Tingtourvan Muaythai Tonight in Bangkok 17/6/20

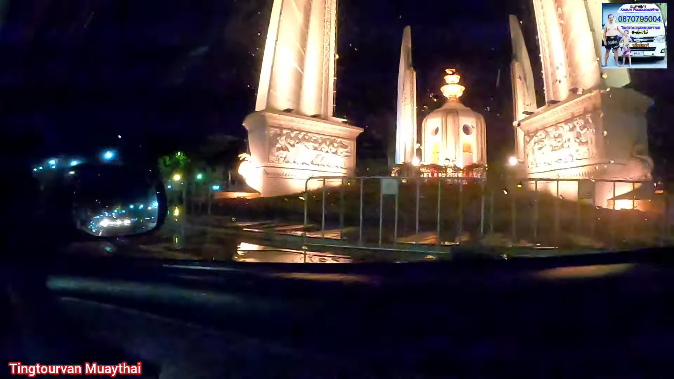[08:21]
พอดีรถติดไฟแดงครับ อักนุศาวรีชัยประชาทิประตายครับ
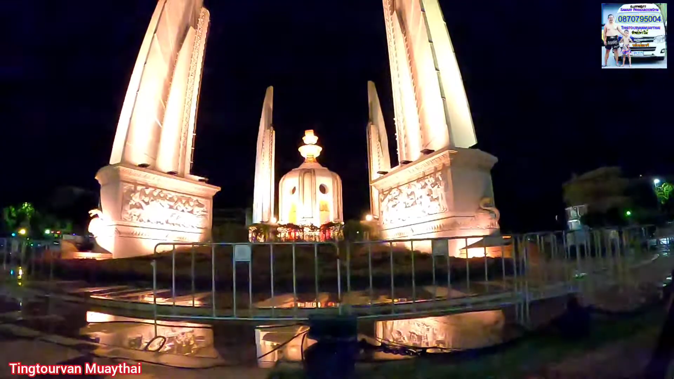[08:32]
เราจังติดไฟแดงเยอะเนี่ย อ่า เนี่ยครับเมืองมันจะกลับแล้วครับเนี่ยครับ ขึ้นเพลงสี่หรือครับนุศาวรีชัยประชาทิประตายกับกับติดไฟเขียวแล้วอืม
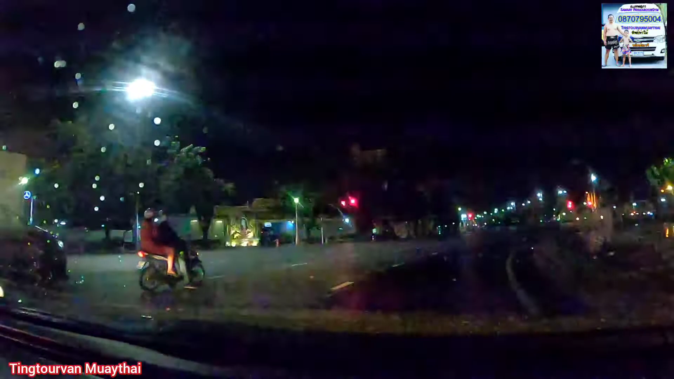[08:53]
สถานี้ต่อไปสน้ำรวงตอนนี้ยังอยู่ถนนราชนำเนิ้นอยู่ภาา แรนเบิงมรรยากาศน้ำคำขึ้นครับ แถวถนนราชนำเนิ้น